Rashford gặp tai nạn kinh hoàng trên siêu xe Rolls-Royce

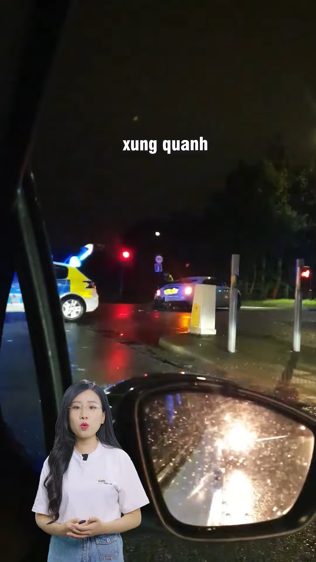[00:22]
mét một trụ đảo giao thông bị đổ Khu vực này cũng cho thấy các cọc tiêu và giao chắn giao thông xung quanh ngổn ngang các mảnh vụn Một nguồn tin nói rằng Ralford bị chấn thương nhưng không nghiêm trọng Vẫn chưa rõ vì sao xe lại gặp tai nạn Được biết là Ralford sở hữu 3 chiếc Rolls Royce Chiếc Black Pass Ray trị giá 700.000 bảng Anh liên quan đến vụ tai nạn trên Một chiếc Cuninan Black Pass trị giá 390.000 bảng Và 10 tháng trước Anh đã mua một chiếc